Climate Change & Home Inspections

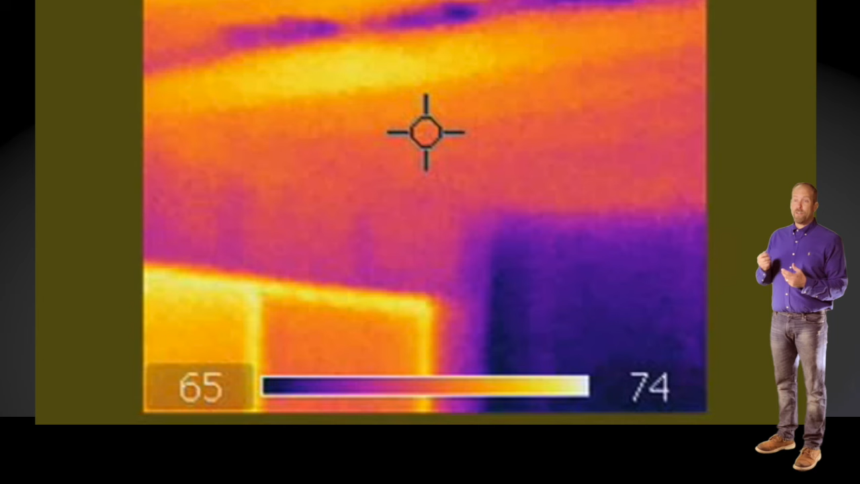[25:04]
A home that leaks energy costs a lot of money to operate.
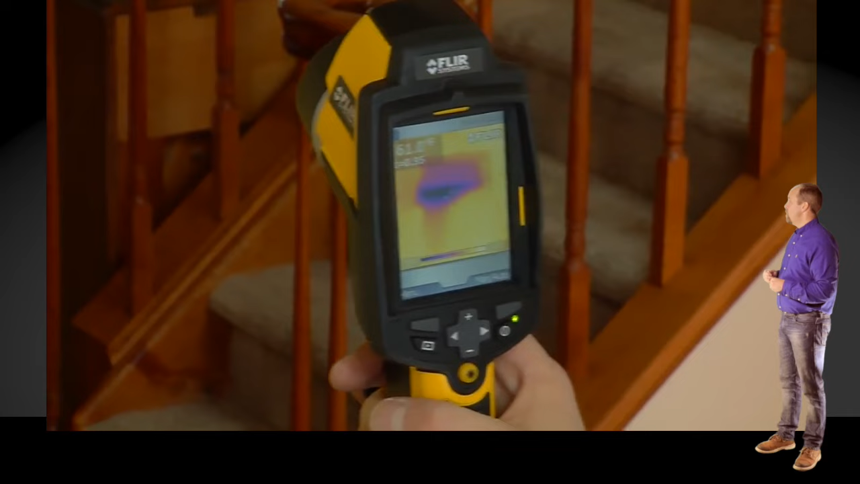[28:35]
And with the windows and doors closed and a fan running,
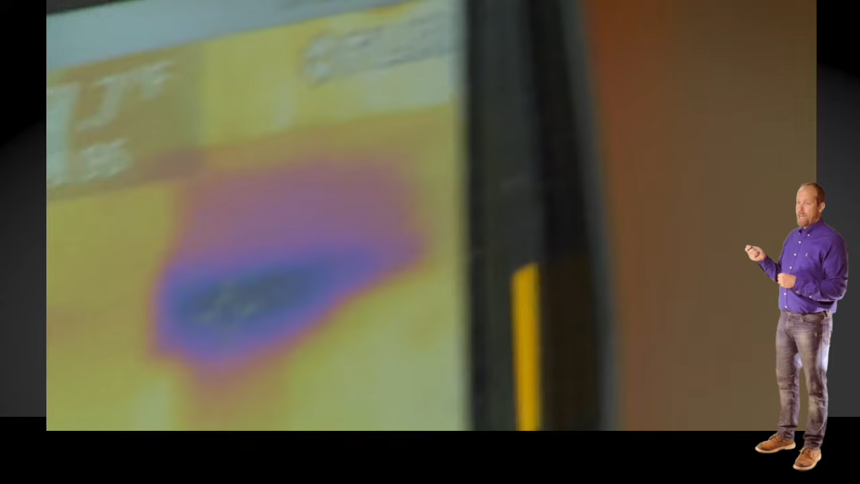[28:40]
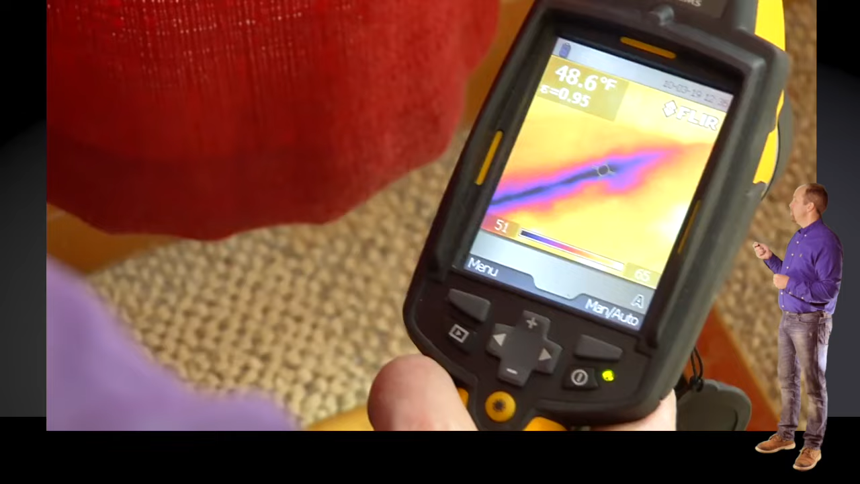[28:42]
On screen: spot 48.6°F
air leakage may be indicated using an infrared camera. In the winter, the inspector may scan the interior of the home looking for cold air coming in.
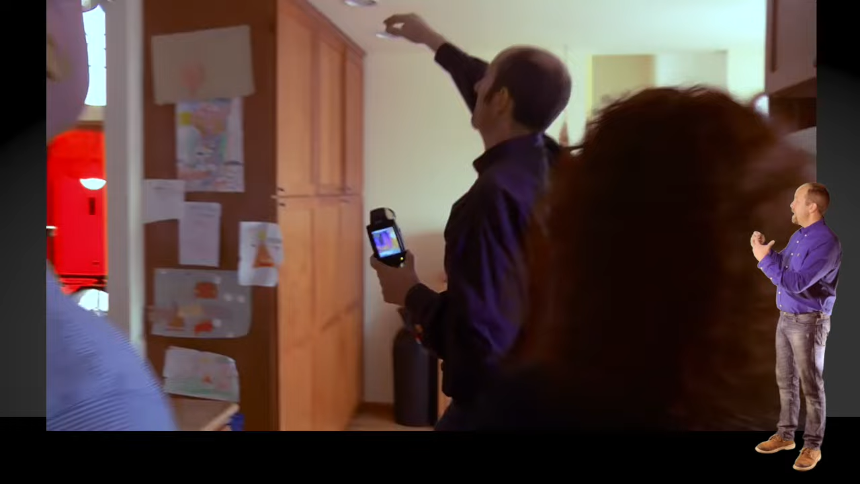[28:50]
And here, the darker the color, the worse it is.
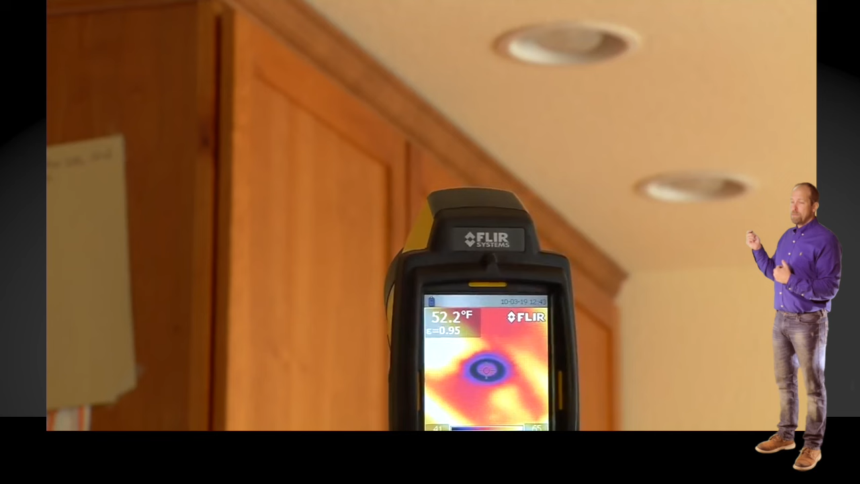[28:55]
On screen: spot 52.2°F
These black spots mean big air leakage.